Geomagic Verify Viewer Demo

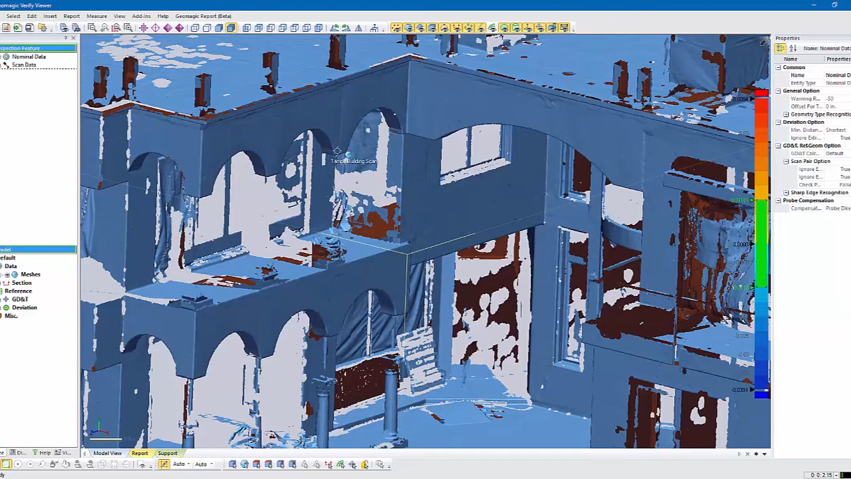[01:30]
and and you know look at it but again the problem with this data is it's not CAD okay so you can look at it but it's not it's not CAD features like planes you know this could be a plane and this might be an arc or a radius and and so forth right and this would be perpendicular to that and so forth this is just dumb polygon data so again the
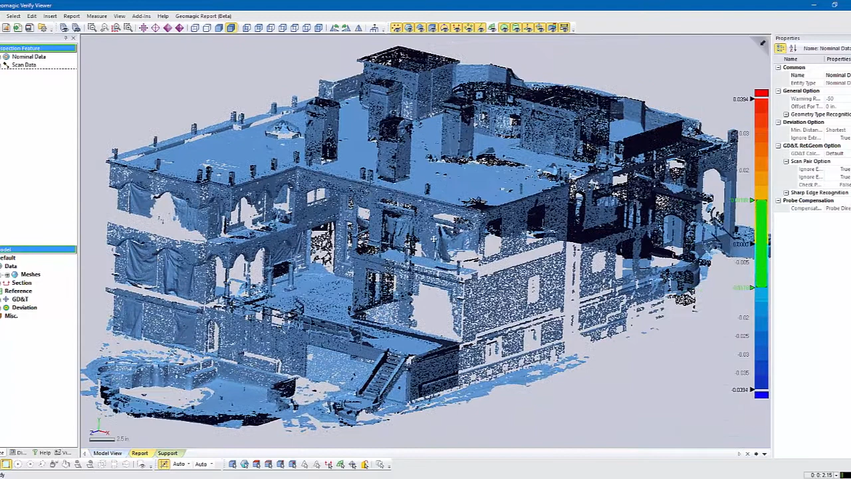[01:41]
problem is is is a customer who may want us to go out and scan something like a building like this but for us to go and then create CAD from this theoretically could take weeks and it takes a very special software your traditional CAD software cannot load a polygon model like this and do anything with it it's merely a just a reference file they can't even take measurements on it they can't cut sections through it they can't really do anything so
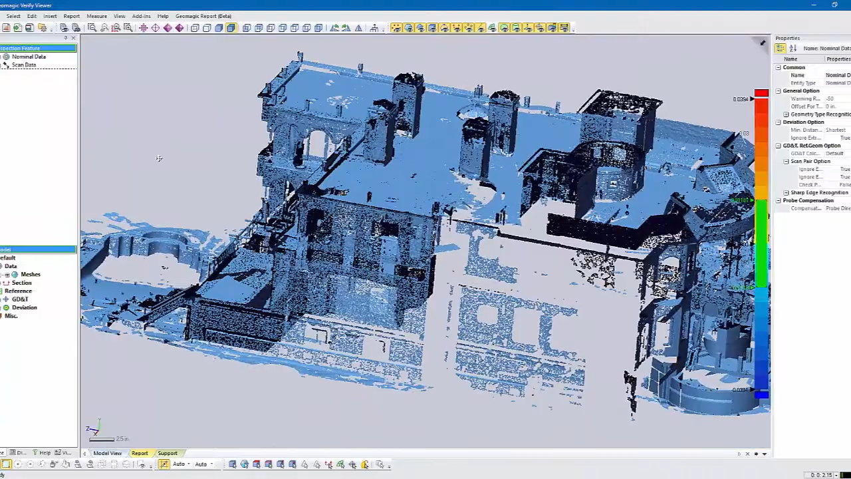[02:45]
Geomagic verify viewer it's a free viewer and just kind of show you what it can do so first thing you can do is obviously road rotate and zoom and pan and you know move around and and kind of look at the data you know and this this data can be very accurate depending on you know the equipment
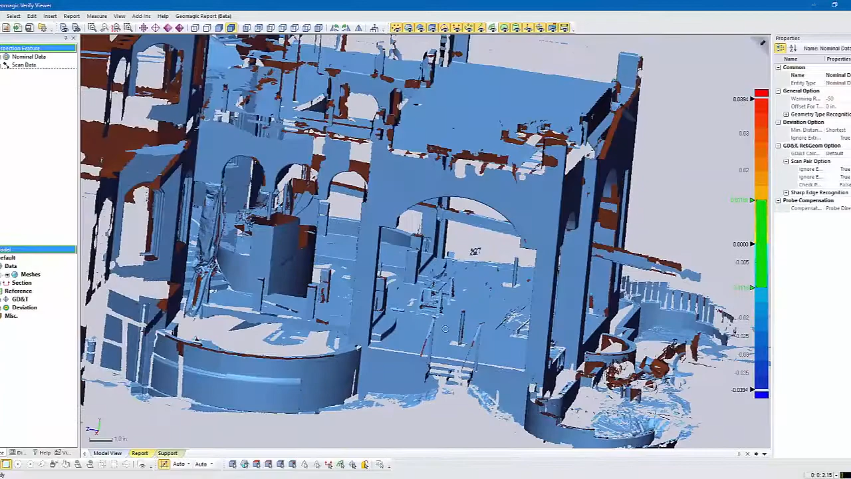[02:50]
you use and the resolution you scan at so so you know visually you can take a look at it you can have multiple multiple scans in here you'd see them over here in this tree over on this side and then
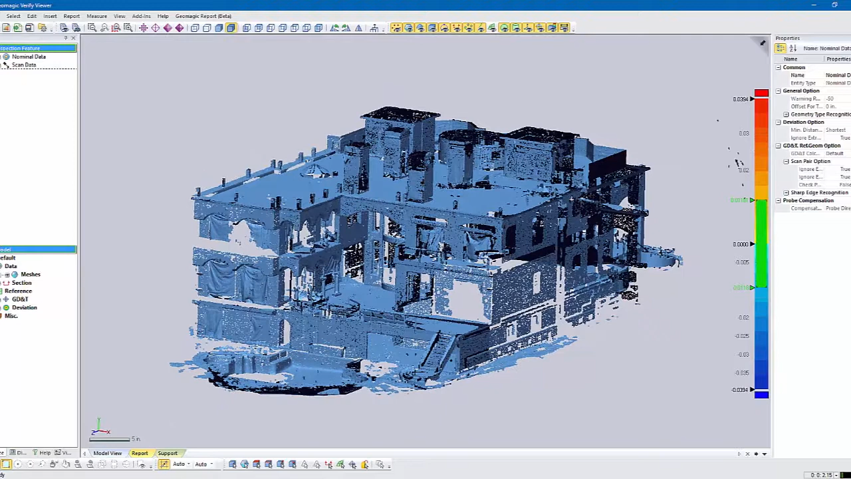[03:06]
another thing what people like to do quite often is do what we call a view clip okay
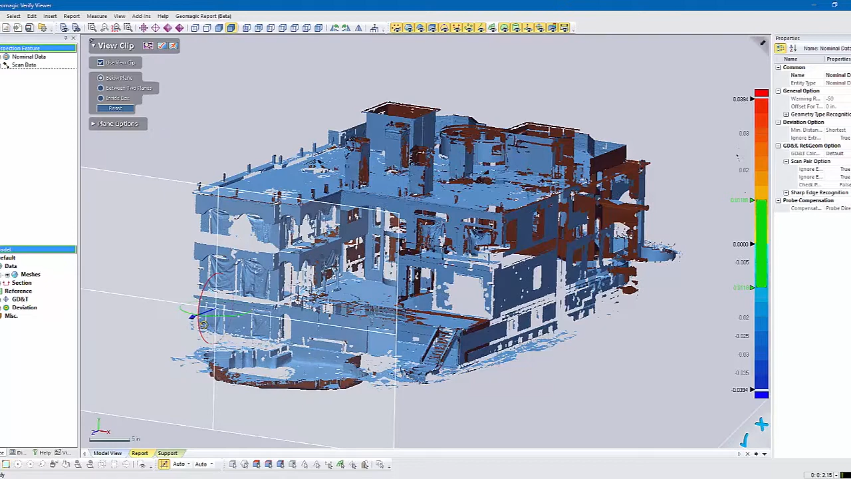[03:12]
and what you can do is just kind of clip away parts of the building so it's like a section cut you know so you can you can kind of virtually trim it away
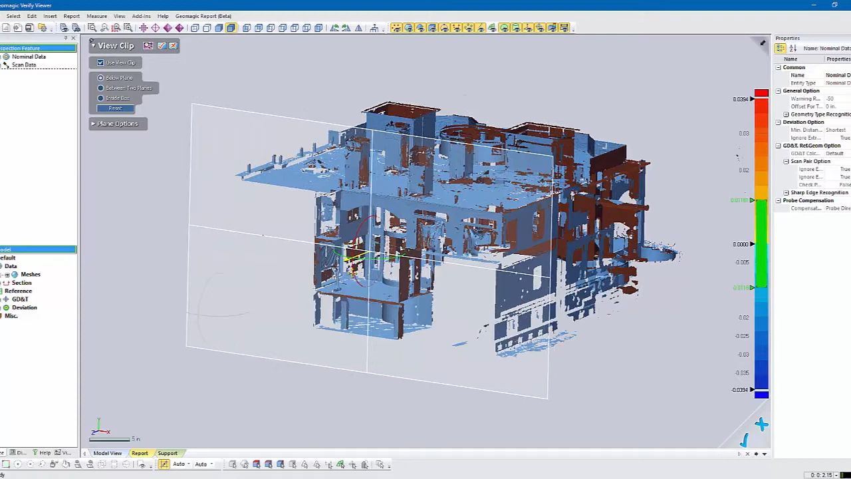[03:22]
just maybe to make it easier to to look at something so let's say we'll say yeah let's let's clip it back to there so now when we look into a certain area you can see it's it's it's clipped back
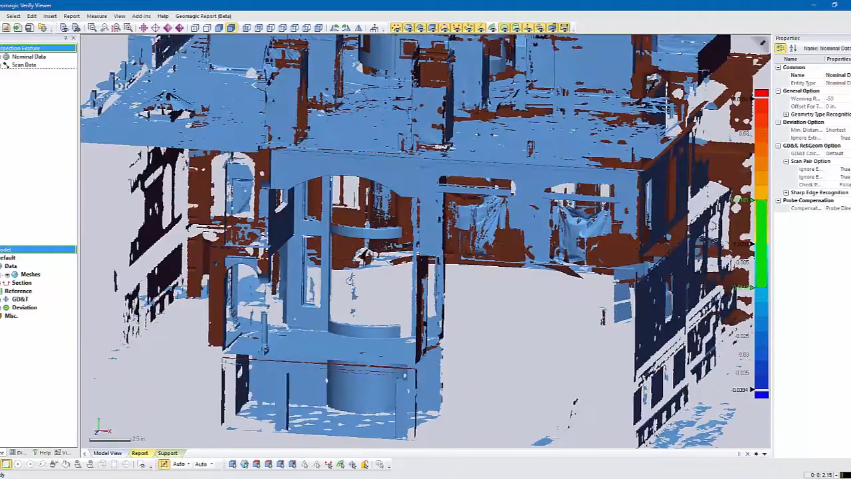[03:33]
okay and then the the other most common thing people want to do is take measurements okay so you come under measure and you say I want to measure a distance there's some different methods of measuring we'll we'll pick point to point and we'll align it to the to the x-axis because if you just do free point and don't lock it down to any given axi so let's pick two points and we'll
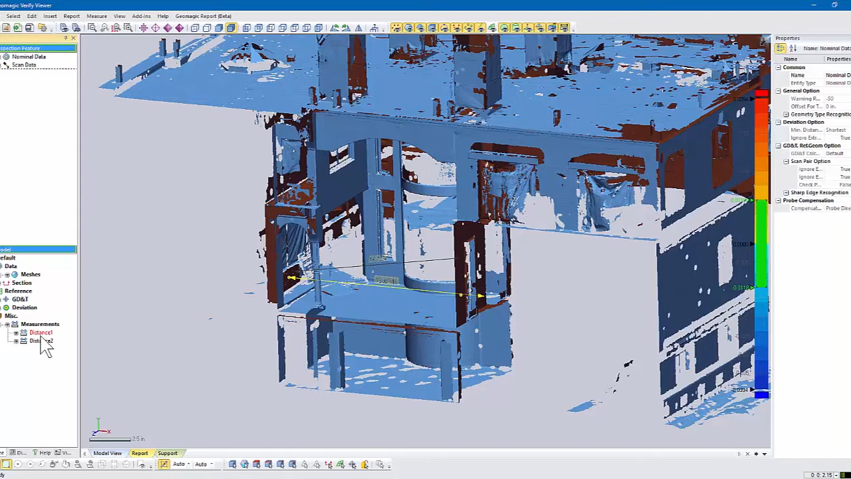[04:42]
see it's not locked down so yes I'll get a measurement but typically you're trying to do a linear measurement so let's hit okay okay now if I go under the the measurements tab here you can see my two measurements and I'll take that first one or that second one and go ahead and just delete it okay so you can cut sections and you can take measurements you can also measure angles I
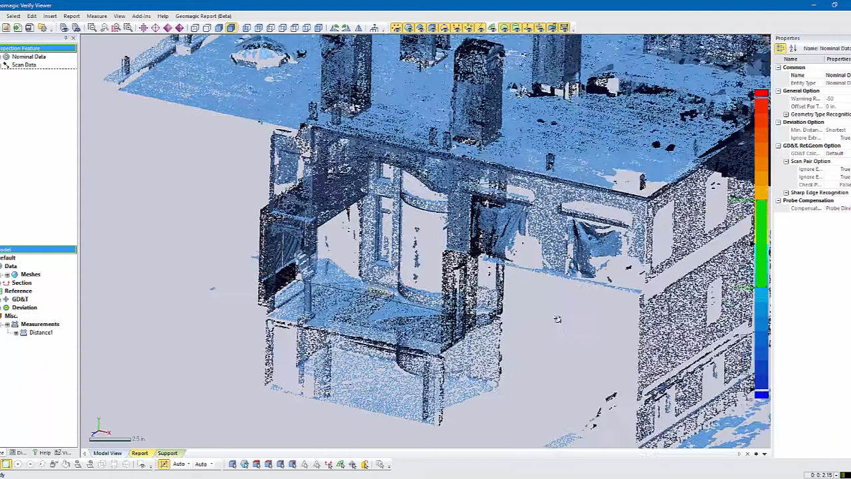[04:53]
mean you're just dealing with polygons here so again it's not real geometry in the sense that again you have lines and arcs and planes
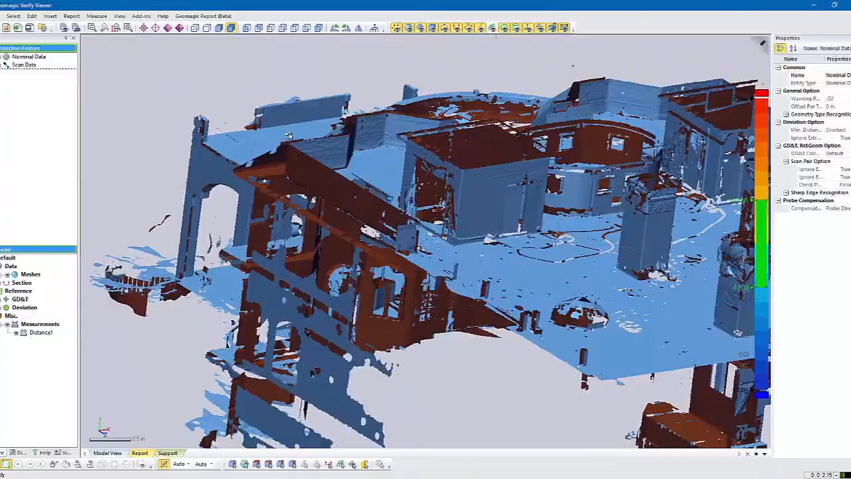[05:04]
but let's let's come up in here
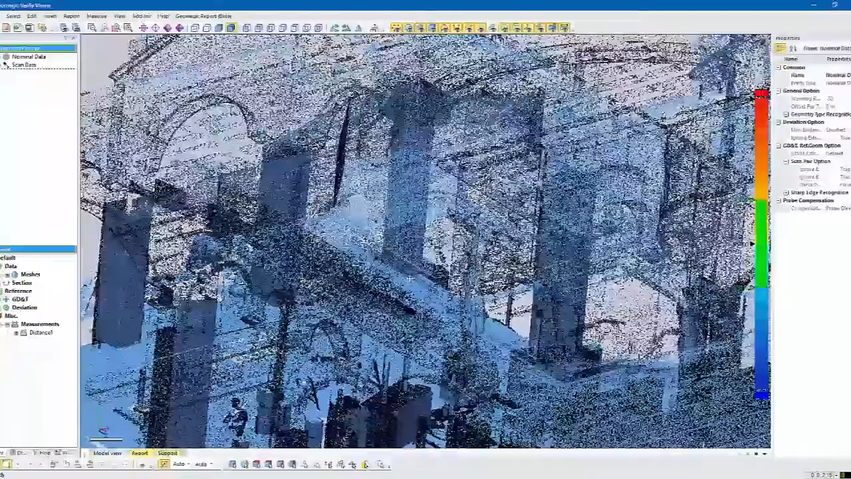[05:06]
let's let's say we want to measure this here and make sure it's 90 degrees are close to it so let's zoom in a little bit here
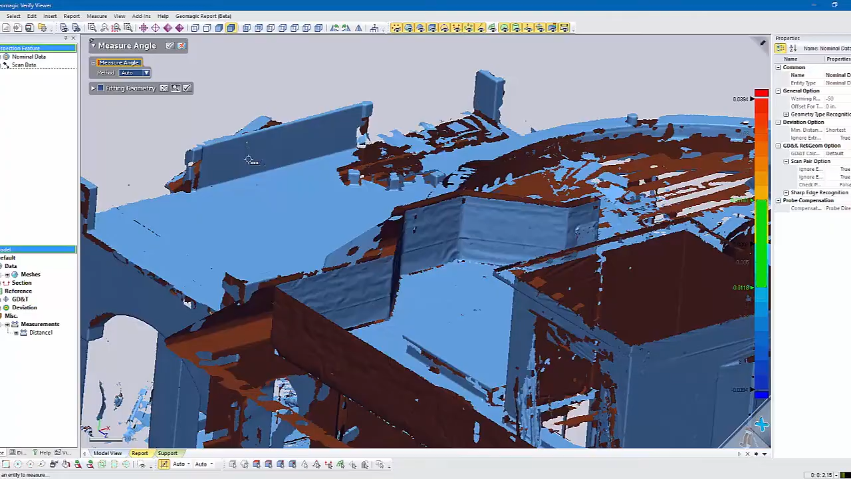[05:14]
and what it's trying to do is grab the the vertex of a triangle or basically the edge of a triangle okay and you know you can see depending on where I pick um oh let's do this we want to do uh three points
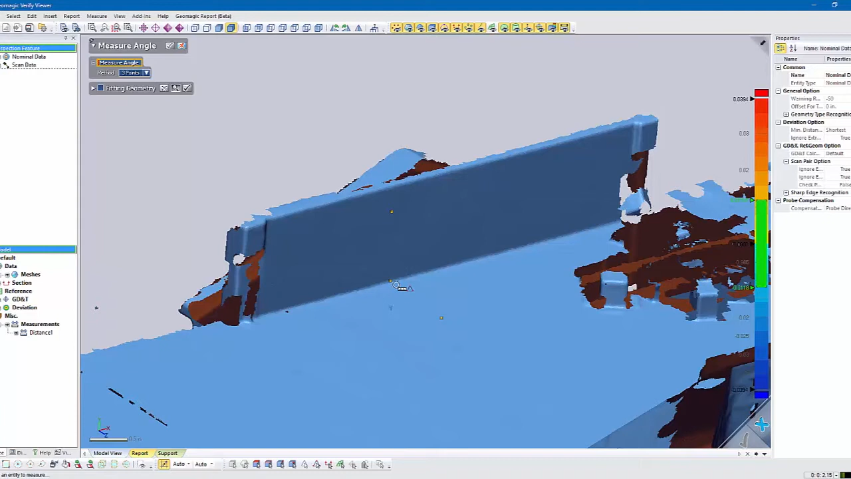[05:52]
there we go so we can measure that angle and we can save this file too so then anybody else can open it and look at it
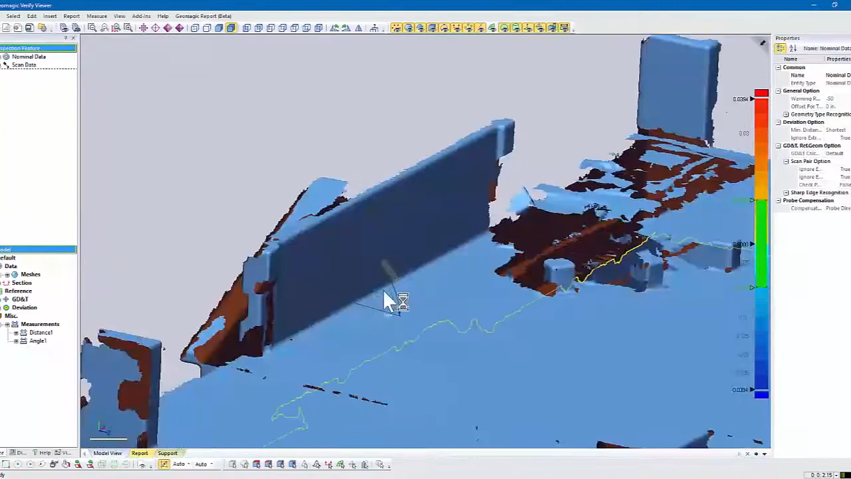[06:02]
and so we can see the angle there so um you know that's the the basics you can
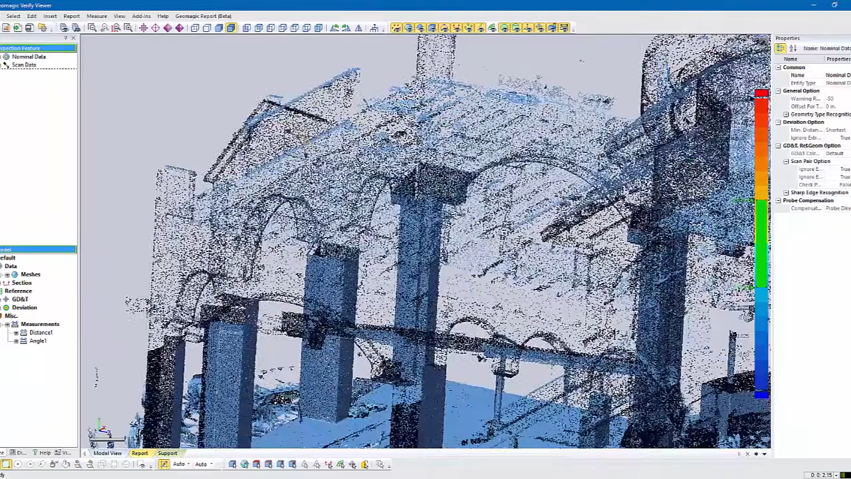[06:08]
do with this um because again you don't have real CAD geometry um there are some basic
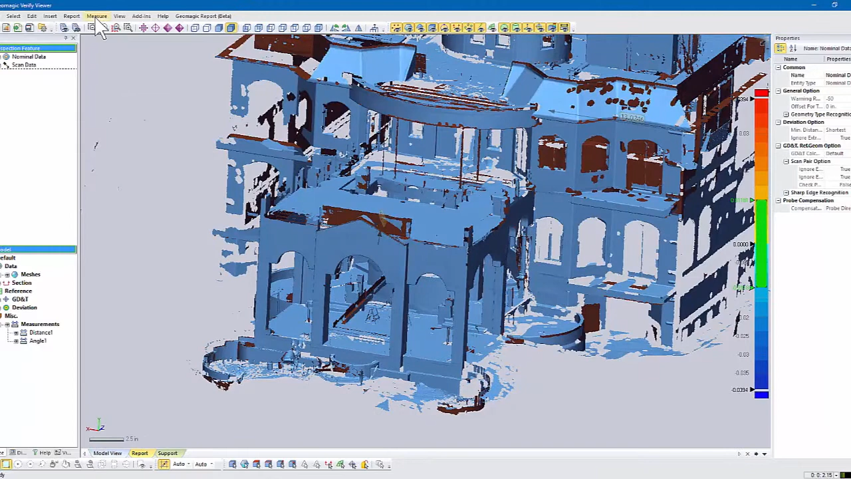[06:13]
measurement tools in here radiuses angles distances um if you have a closed model you can get a volume in an area um and you know do some other basic things but it's very handy if you're just trying to get reference data uh from scan data without having to have someone build CAD because again most CAD systems cannot accept this data and even if they can they can't model off it they can't take measurements
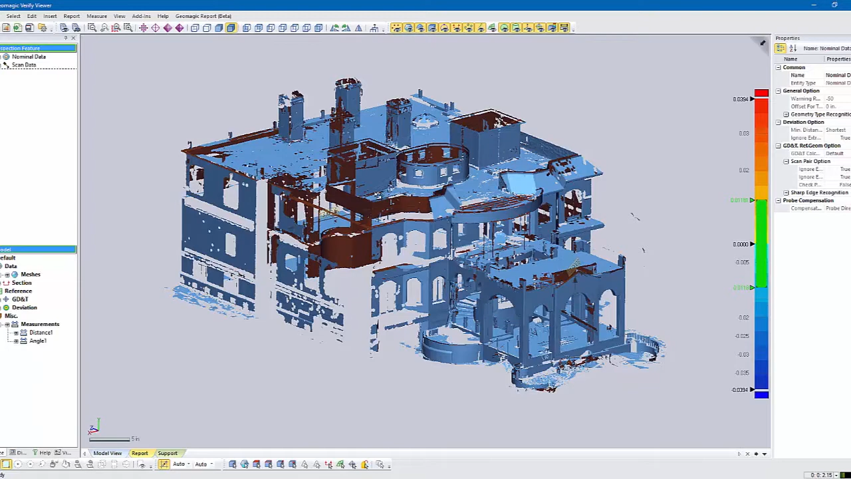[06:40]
and many times our customers just need basic measurements uh for things like buildings and structures and so forth so um this is just what you can do with 3d scan data with a with
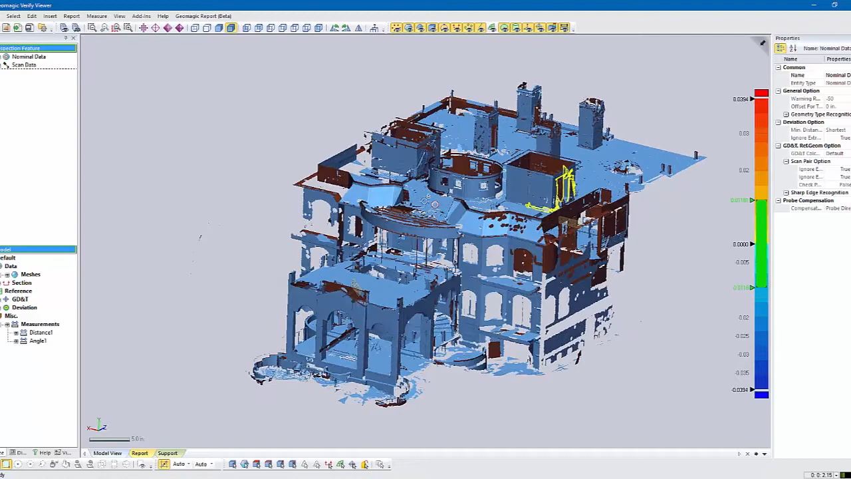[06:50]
a viewer that allow you to take measurements and again there's others out there and they may have more features
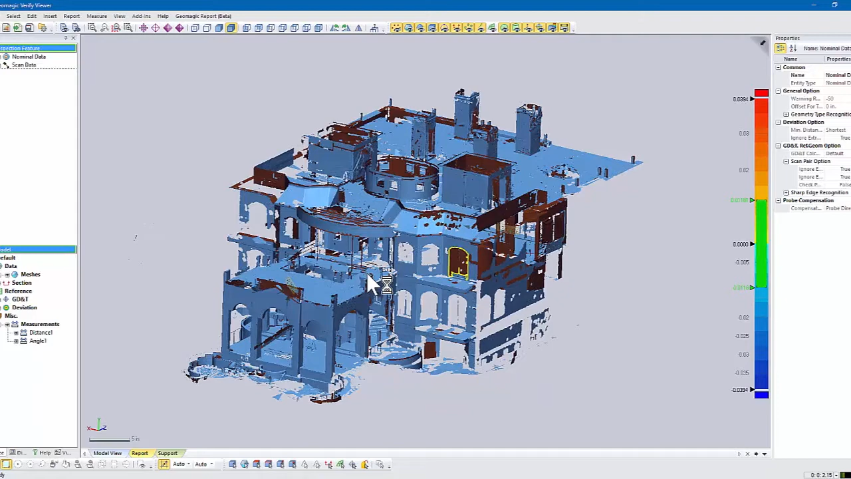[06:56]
and other things but this is one we like it's just quick and easy to work with